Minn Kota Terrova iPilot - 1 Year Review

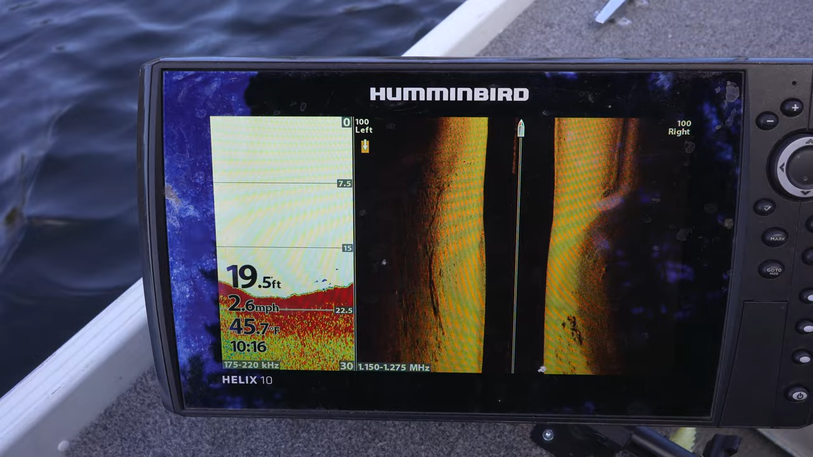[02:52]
On screen: depth 19.5 ft, water 45.7°F, speed 2.6 mph
can go up to three depending on what the current's doing obviously so i have the foot pedal because which you have to buy separately and i'll leave a link for that below that's like